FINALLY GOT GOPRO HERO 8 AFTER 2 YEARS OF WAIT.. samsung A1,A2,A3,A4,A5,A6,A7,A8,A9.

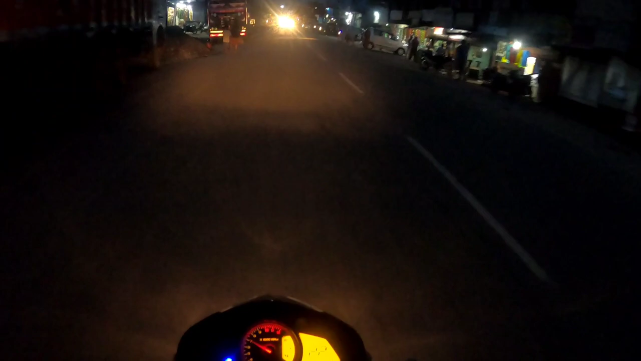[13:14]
तो पहुँच चुके हैं हम लोग बालीपाड़ा, वहाँ पर अभी एक गाय से टक्कर होने वाला था, गाय भी इतना पीछे रास्ता क्रॉस करते हैं। तो दिस इज़ द बालीपाड़ा मार्केट एंड तो हम अपने मंजिल के और चल रहे हैं, मंजिल पहुँचने वाला है, ज़्यादा दूर नहीं है।